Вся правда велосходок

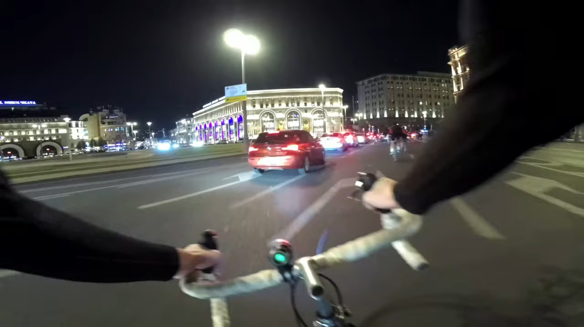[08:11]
Велополосы все слева. Кто там справа едет? Что за грубые нарушения?
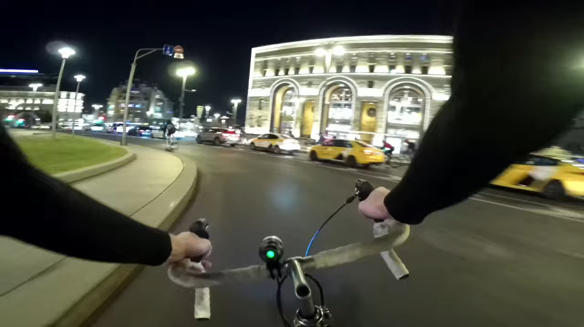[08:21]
Правее? Блять! Блядь, здесь можно вылезти?
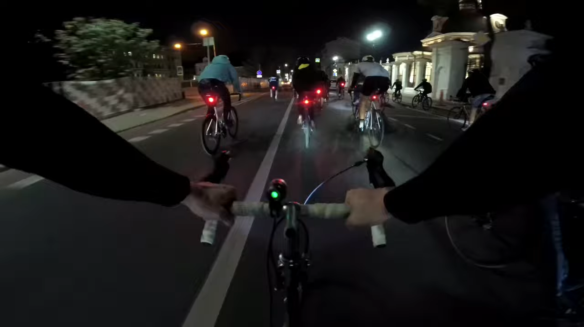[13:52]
Вот что случается, когда слишком дохуя народу. Тебе сзади даже не бибикает. Максимум это постараются как-нибудь протиснуться вот бочком-бочком. Вот заезжая на все велодорожки и всю хуйню. Пердит, блядь, на всю улицу, а едет точно так же. Ну.
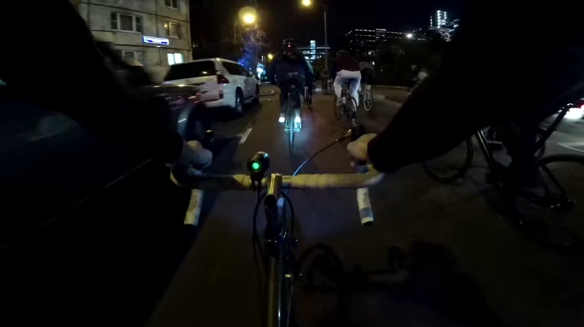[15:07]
А я их в темноте вечно с разделительной разметкой путаю. Иногда получается очень смешно. Так, ну тут
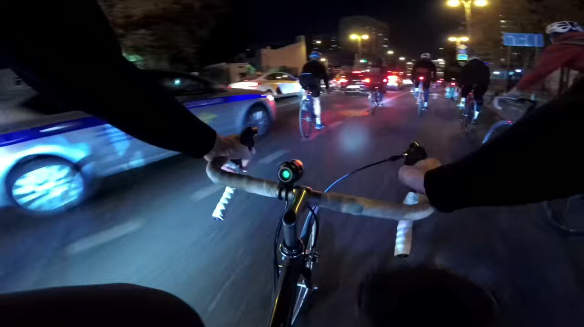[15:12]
Самое разумное это вылезти на встречку, потому что встречка всегда безопаснее. Так, я оказался сзади в петушиной пачке. И тут опасно ездить, тут всегда кто-то в кого-то пытается въебаться.
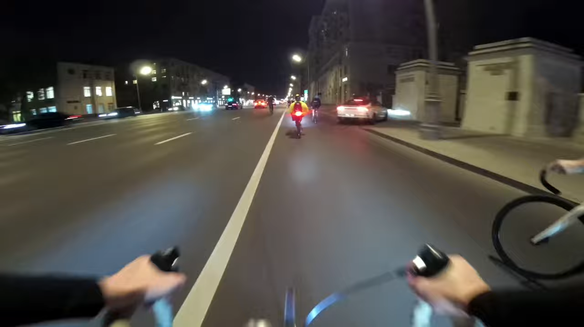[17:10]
Лидерат! Бля, ну это какой-то высокий лидерат, не очень. Хули вы там тормозите? Так, я справа. Пешики. Пешики. Нету пешков. Раз, два, три, четыре. В одной полосе четыре велосипеда по ширине.
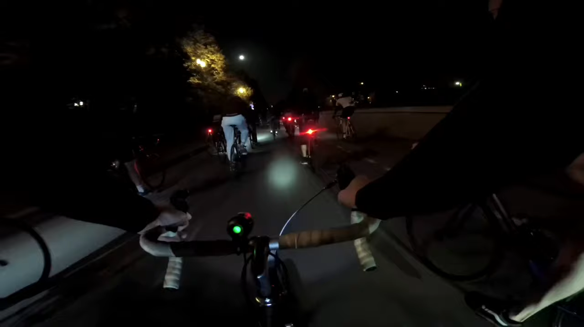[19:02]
Налево! Да ёб твою мать! Не, я побольше радиуса разворота возьму, я ебал.
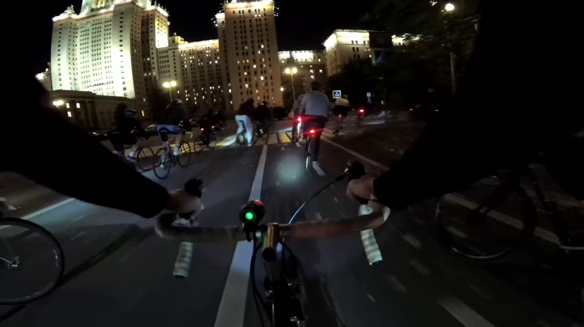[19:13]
Стоп, стоп, стоп, стоп. Маршрут грамотно продуман.
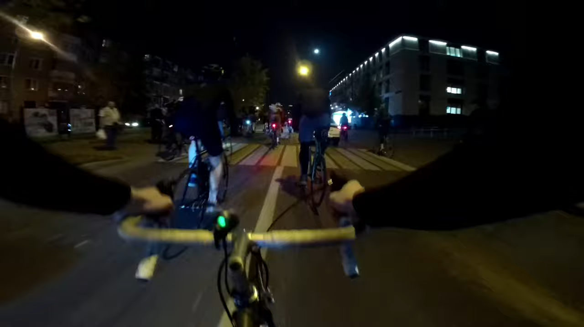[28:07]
Зашуганные водители. Да, конечно, я понимаю, что ты хочешь влево, но увы. Лежак!
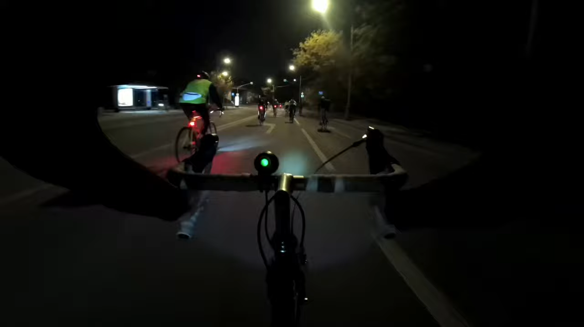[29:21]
Холодно! Здесь, кстати, вечно все песком затрыстано, можно пиздануться. Встречка! Прямо, прямо! Прямо! Прямо! Прямо, блядь!